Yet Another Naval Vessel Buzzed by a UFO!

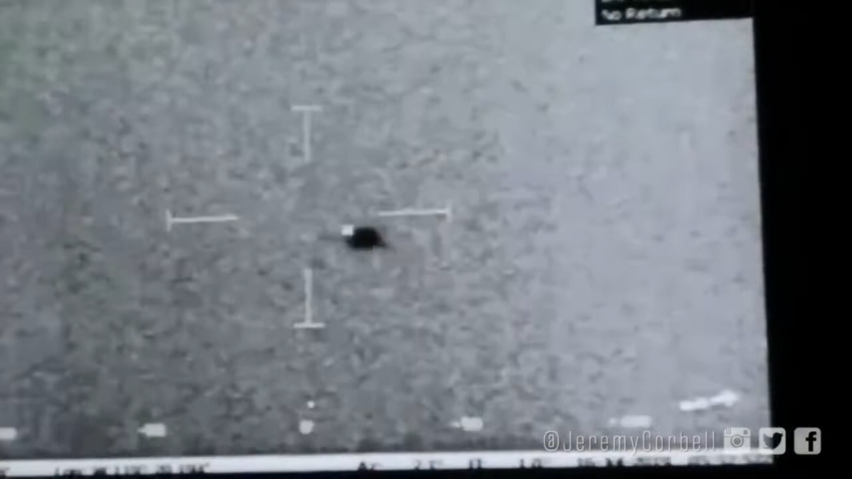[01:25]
The footage seen here is taken by a thermal camera. Since it is about 11 o'clock at night, you can hear the Navy personnel commenting on the wind speed of 31 knots,
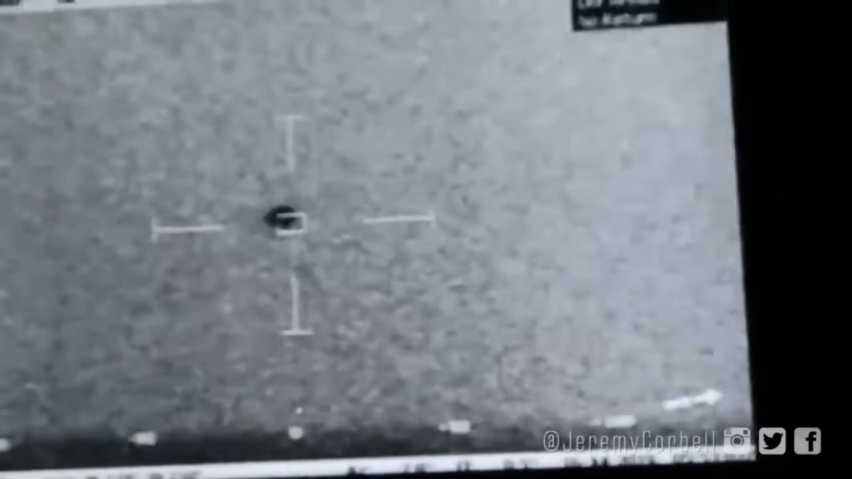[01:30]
and that suddenly the six-foot orb disappears seemingly into the ocean as the Navy personnel shout, Whoa, it splashed! If so, then this is what is known as a trans-medium UFO, as it travels just as easily in multiple mediums.
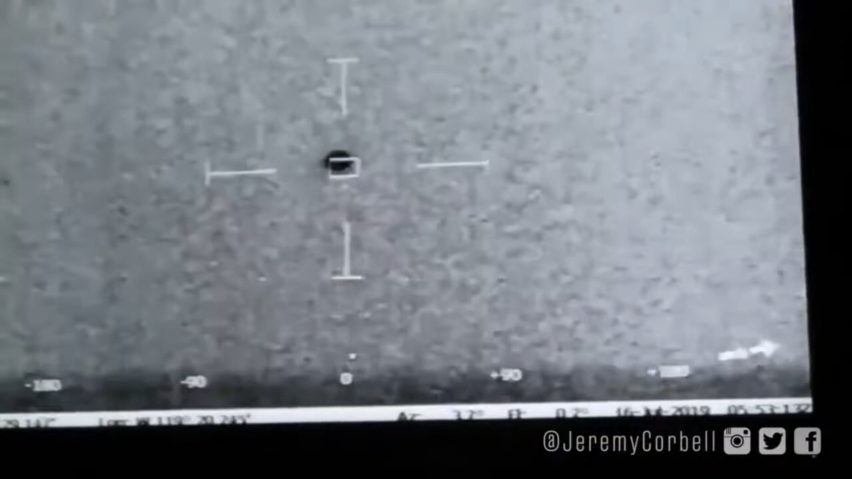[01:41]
Pentagon spokesperson, Suzanne Goff, confirmed the leaked footage. I can confirm that the video was taken by Navy personnel and that the UAP task force included it in their ongoing examinations.
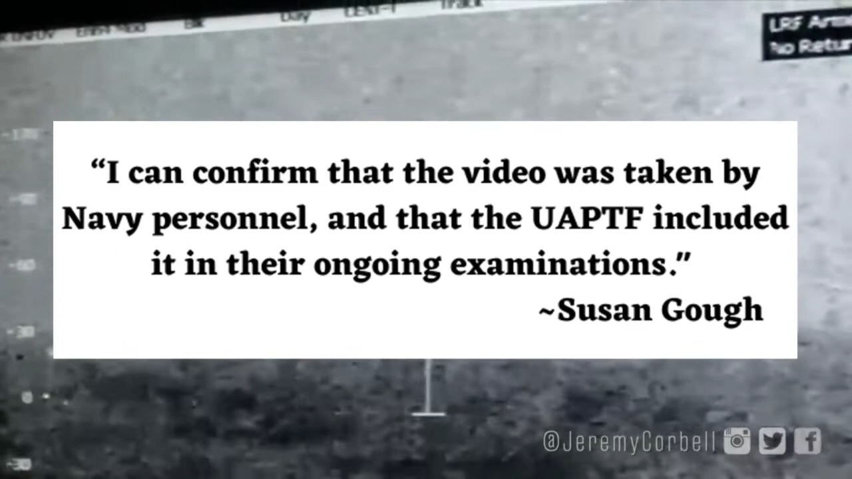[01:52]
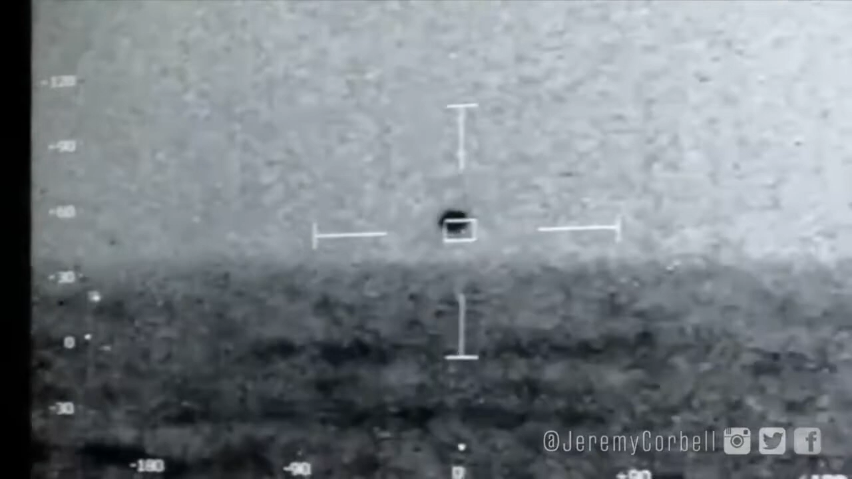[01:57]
Subsequent efforts by submarines to find wreckage came up with nothing. Corbell further added to the mystery by pointing out that
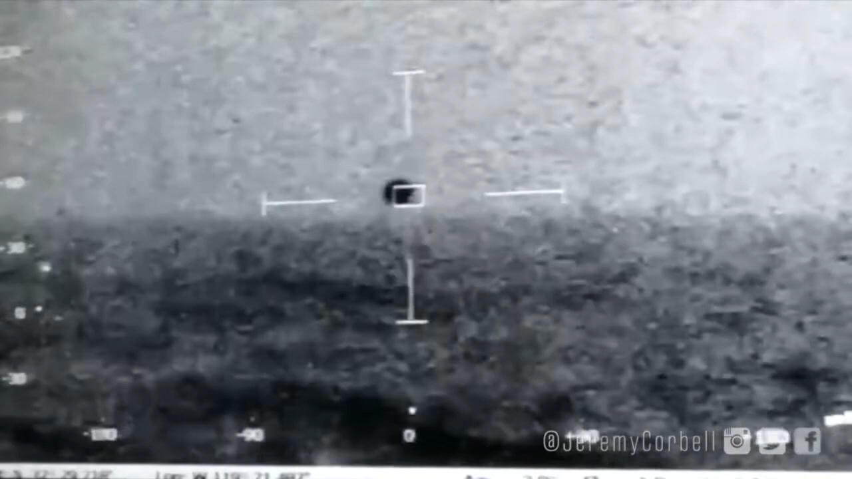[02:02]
this object had traveled alongside the USS Omaha for one hour before vanishing into the ocean,
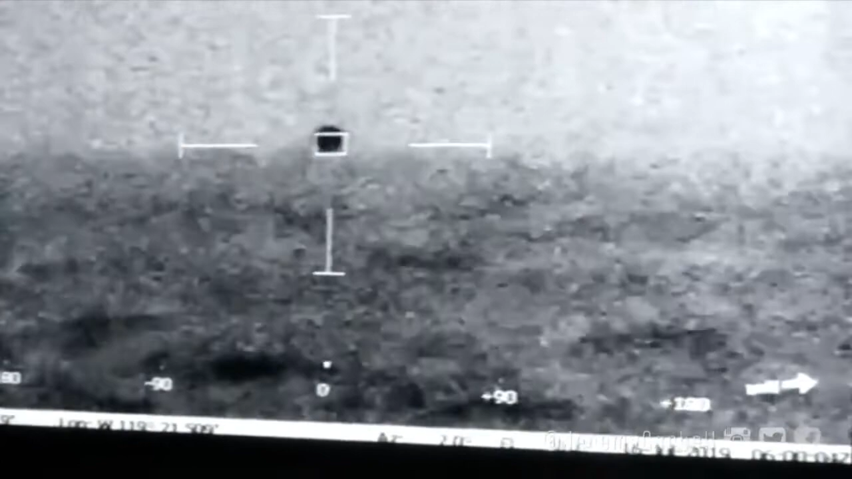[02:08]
and there was no evidence of where it actually came from. Rather, it just appeared. Corbell further pointed out that there was a minimum of 14 such objects buzzing the Omaha.
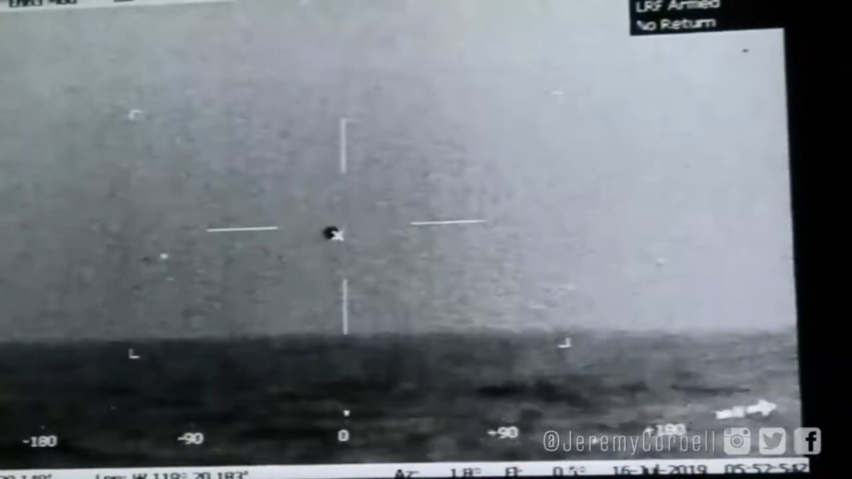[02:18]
These were unlikely drones, as they would have had a difficult time handling 31 knots for one hour without having to recharge, Corbell pointed out.
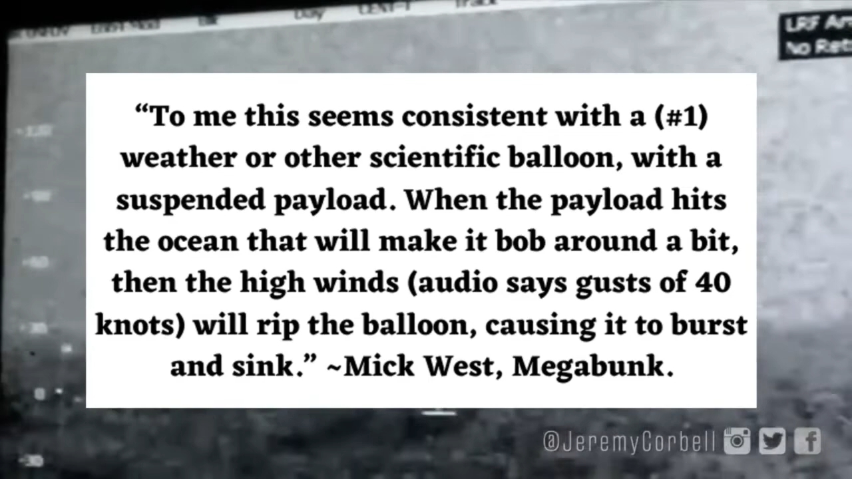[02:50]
Then he decided it was a flare. It's possible it could be a number two heat source,
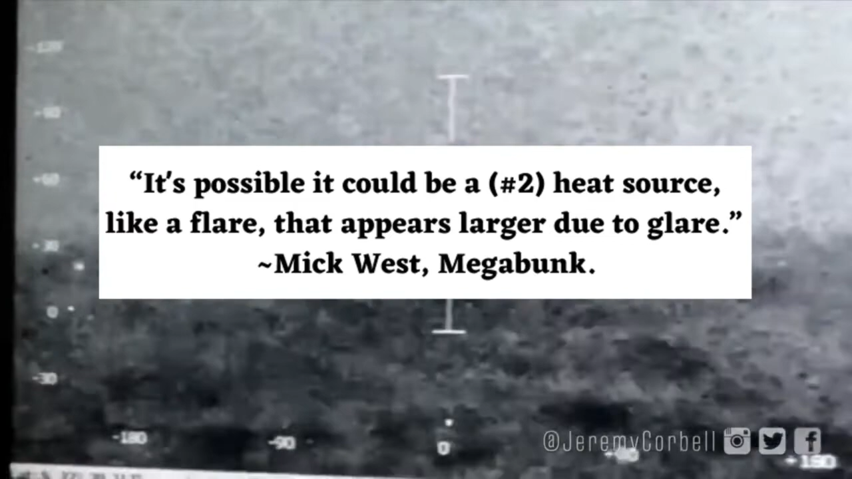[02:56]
like a flare that appears larger due to glare. Then he decided it was something even more ridiculous.
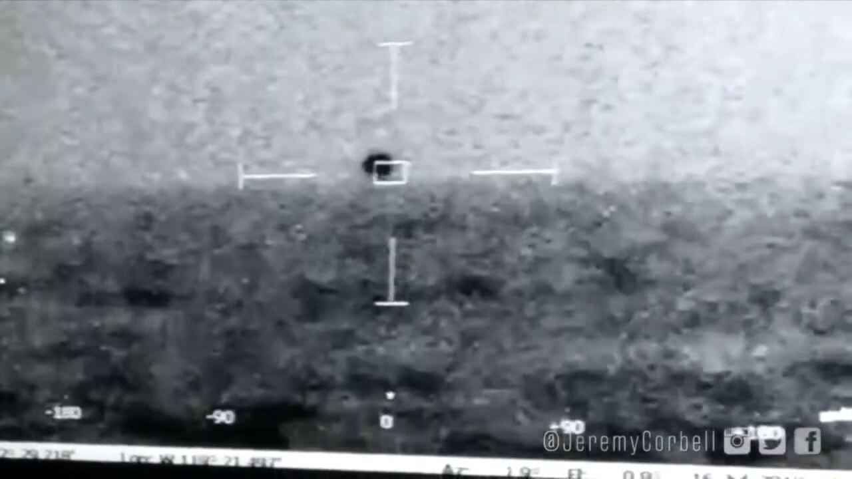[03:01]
The speed at which it descends almost makes me think of a planet setting.
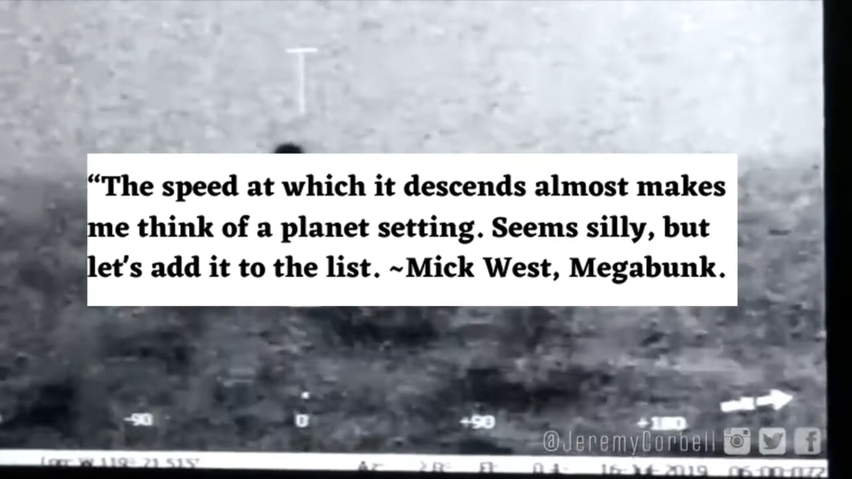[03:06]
Seems silly, but let's add it to the list. Yes, Mr. West, let's add that to the list.
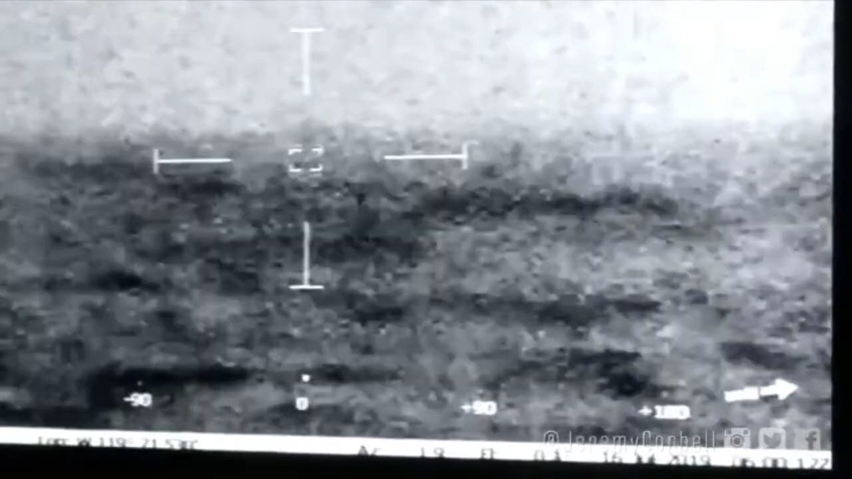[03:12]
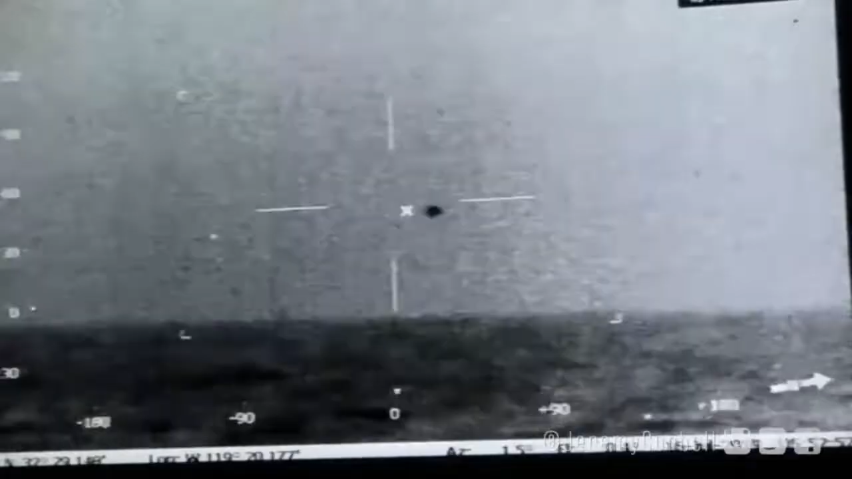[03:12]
But at the top of the list, let's include the fact that this planet followed the USS Omaha for one
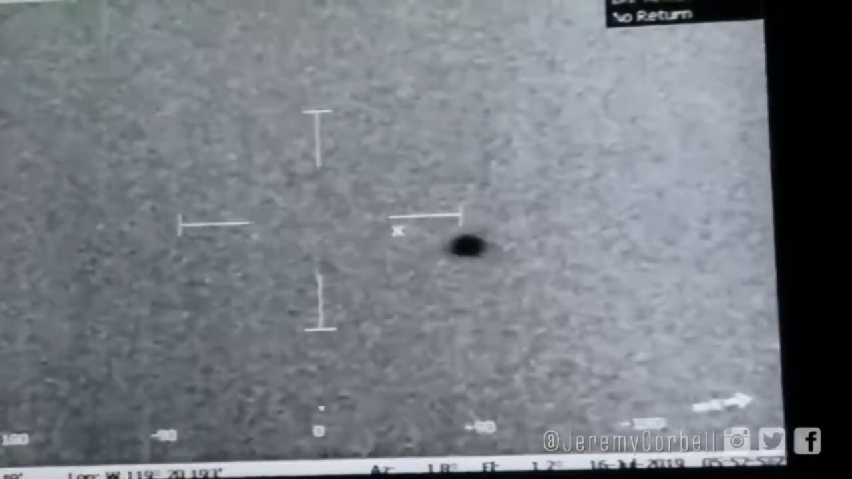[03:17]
hour along with 14 other orbs before vanishing seemingly into the ocean and that the Navy then sent a submarine after it.
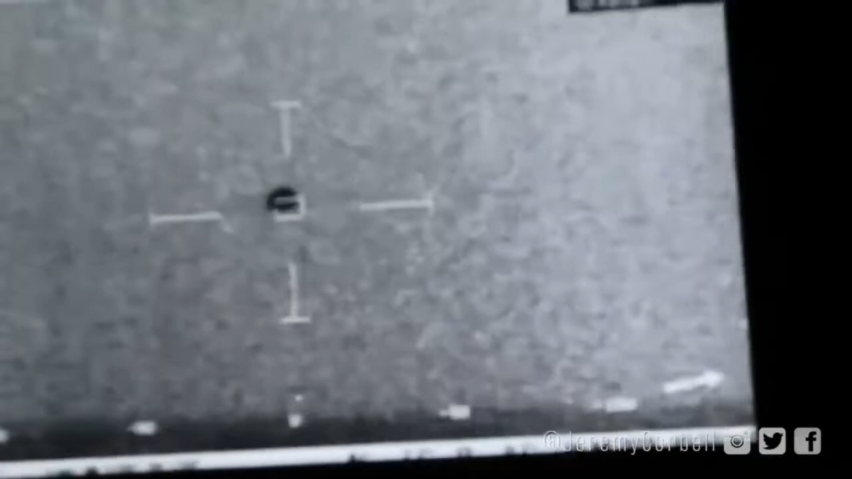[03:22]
Those Navy personnel need to go top deck every once in a while.